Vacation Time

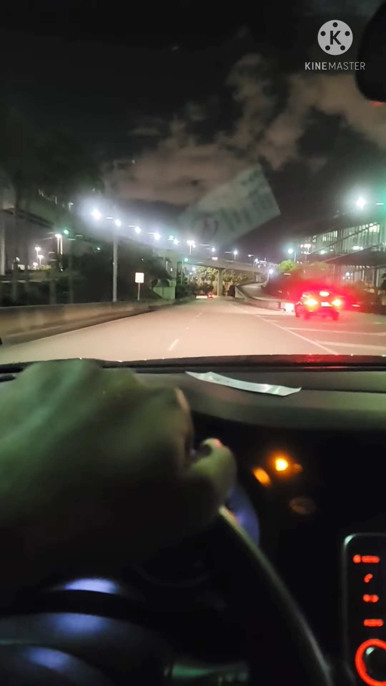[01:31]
Y'all got tows down here around Miami? Look at this, I pay no tows now. Y'all got tows down here that's about to hit them pockets, boy. All right, baby, we strolling through.
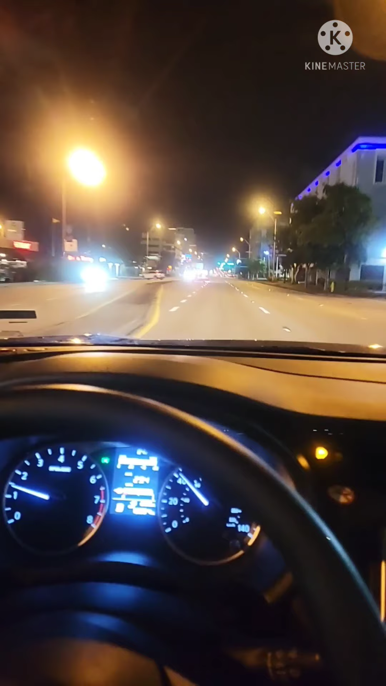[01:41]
We strolling through. I don't know where the hell we going, but we strolling through. Damn, I should have stopped at the damn checkers and got me some goddamn food. We strolling through, though.
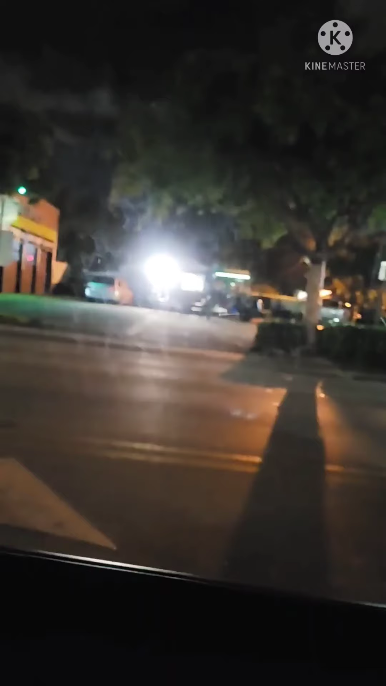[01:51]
Oh, man, Migos got a taco truck over there. Y'all shit, shit? Man, I should have went over to the Migos. Where the damn Rick Ross store go? I need that big buf root. Whoa. Bro, what the fuck?
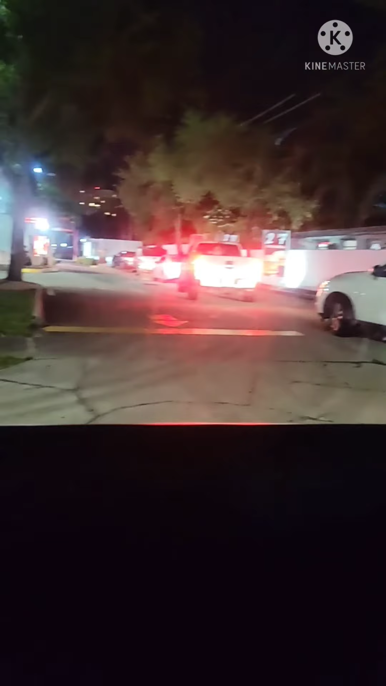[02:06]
You fucking kidding me, bro. Now I can't get my insta buf root sauce. God damn. Oh, man. Rick Ross, we got to get it under control down here.
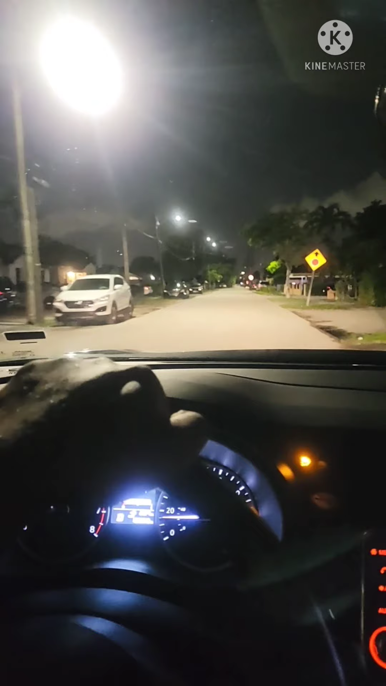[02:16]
Now come on, hire me so we can get that line in the... Look at the Uber driver over here in Miami.
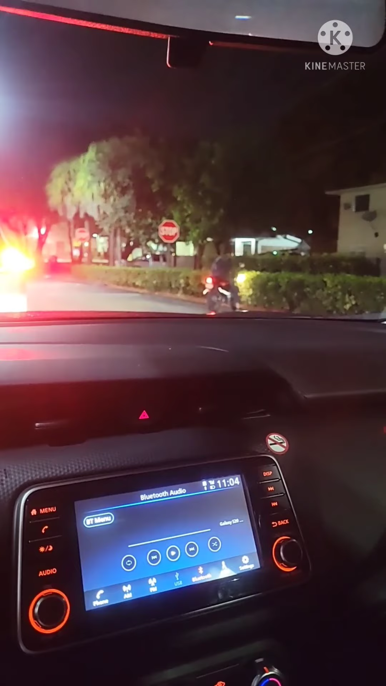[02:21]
Now this man right here got it down pat with the Uber on the bike. Oh, he making all kinds of money tonight. Just pulled up to the driver.